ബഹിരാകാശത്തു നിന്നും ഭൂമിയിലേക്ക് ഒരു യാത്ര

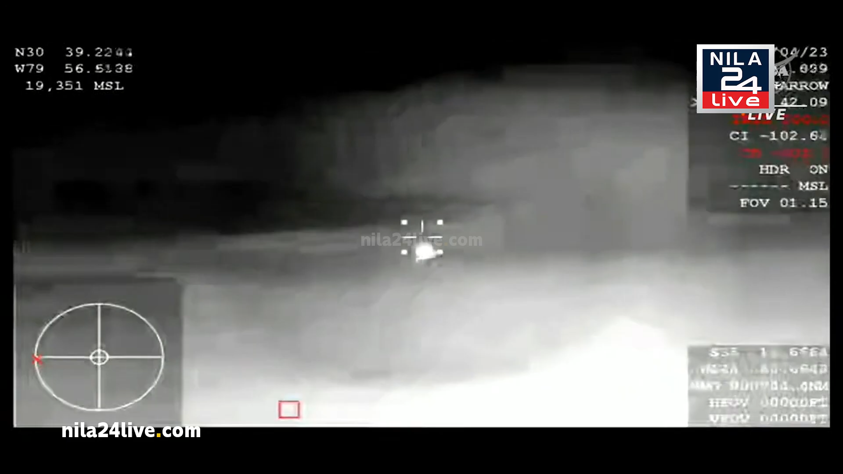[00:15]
There's that streak I was just mentioning. That's a live view, not thermal.
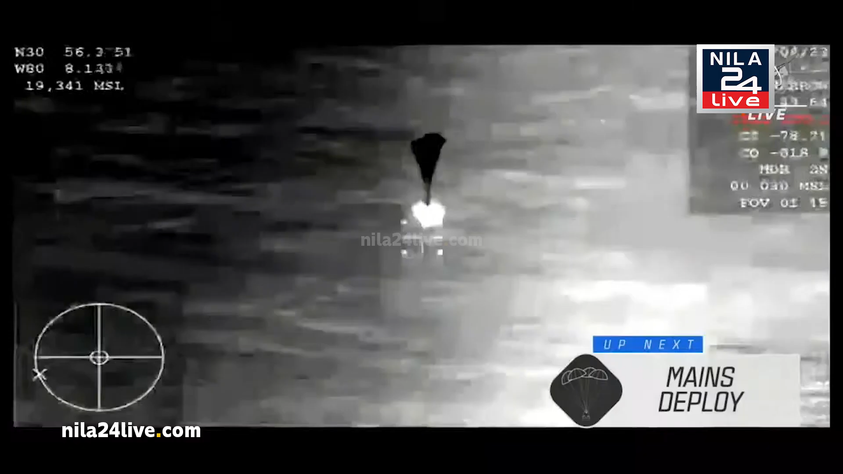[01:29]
just like so, and release the four parachutes.
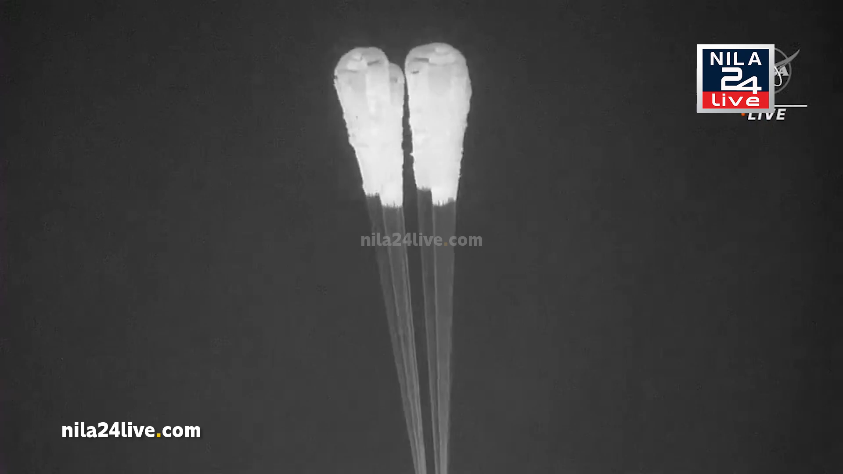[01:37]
and has now, has already terminated that nitrox suit and cabin purges.
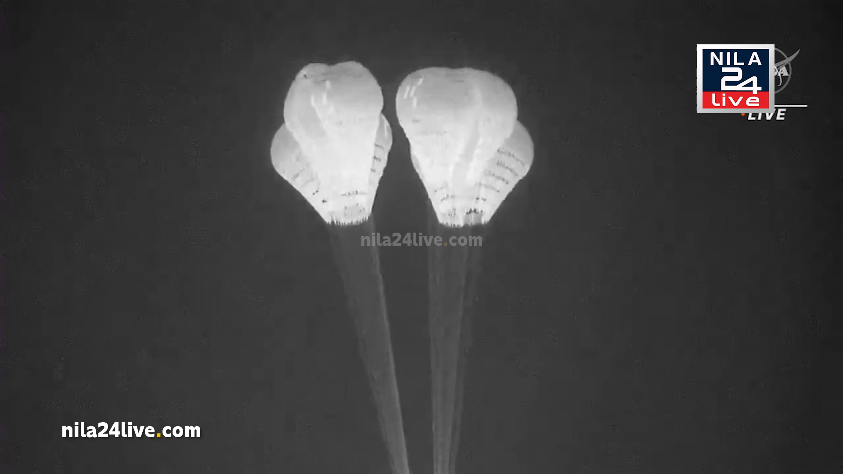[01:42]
Those were helping to keep the crew cool during re-entry. Looks like we have four very beautiful and healthy main parachutes.
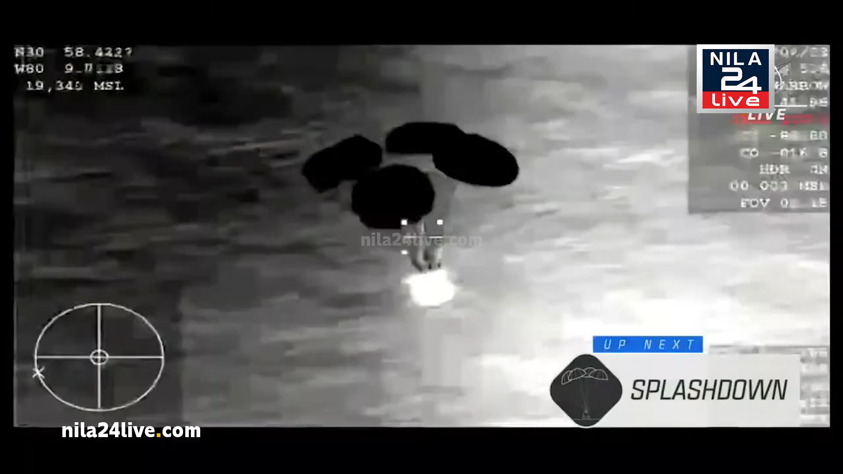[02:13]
Confirmation of those four healthy chute deployments.
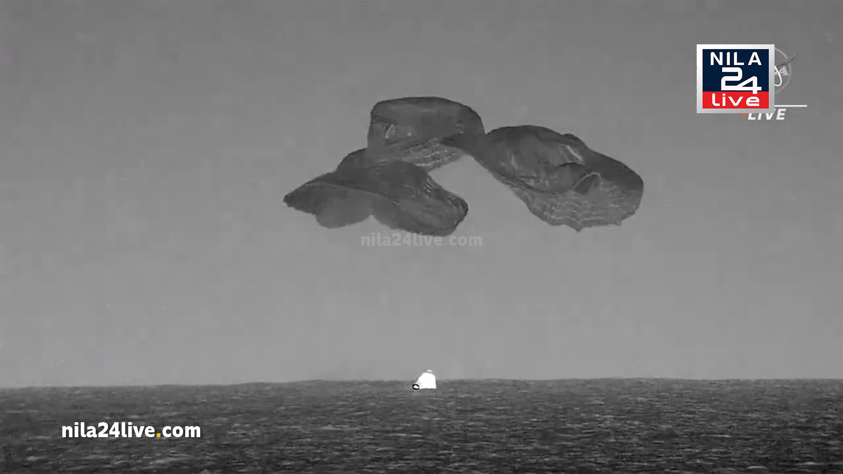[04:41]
Those parachutes are, uh, cut and released.
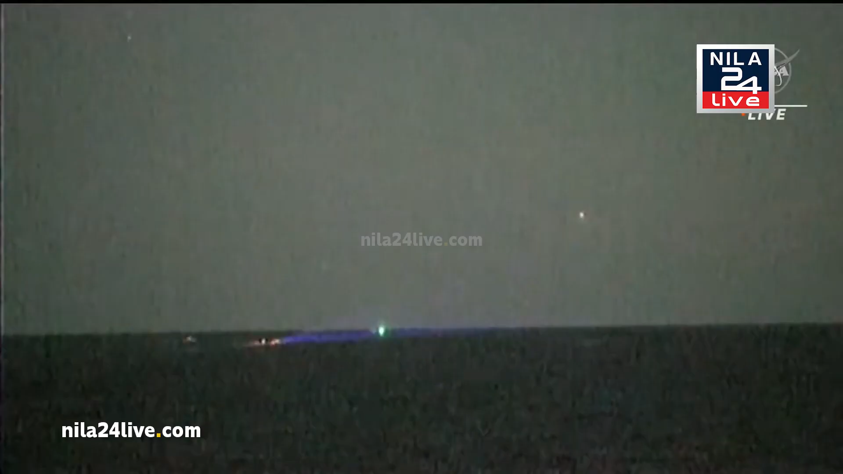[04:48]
So the teams have been ready and waiting, uh, about three nautical miles away.
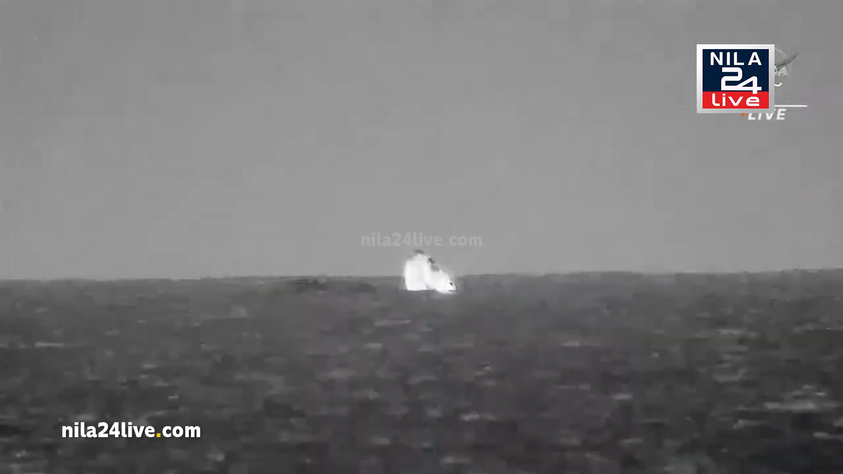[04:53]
So it's going to take them about 30 minutes to make their way to Steve, Woody, Sultan, and Andre inside the Dragon. You see the recovery forces, uh, in some of the views that you're seeing.
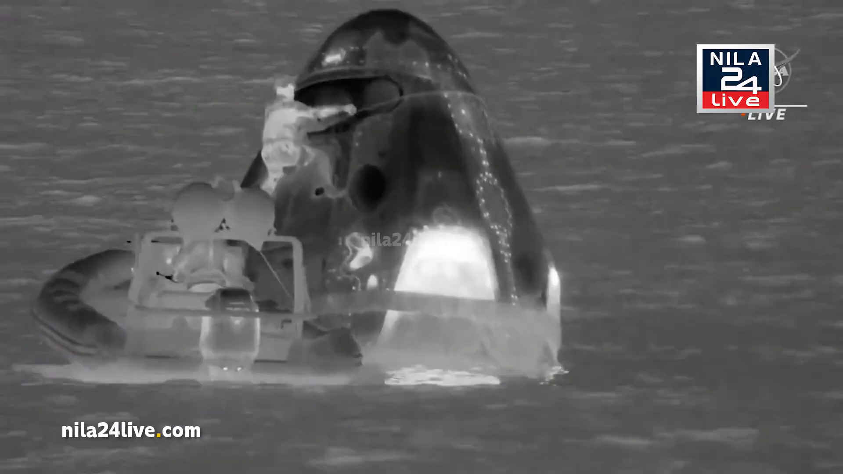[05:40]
You can see some of the features of the Dragon
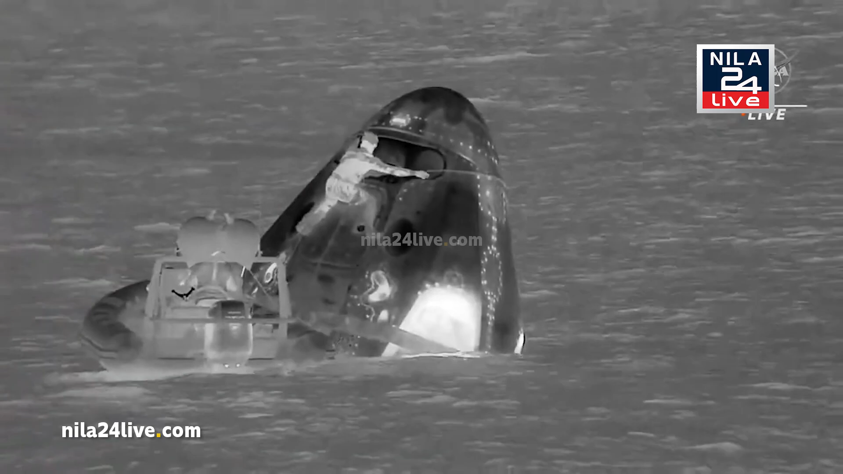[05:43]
capsule as the recovery forces outfit it with the rigging necessary to bring it onto the recovery vessel, Megan. Some of the circles you see in front of the individual that's on the Dragon capsule, that's where those parachutes were deployed from. They prepped the crew for about five minutes of capsule lift.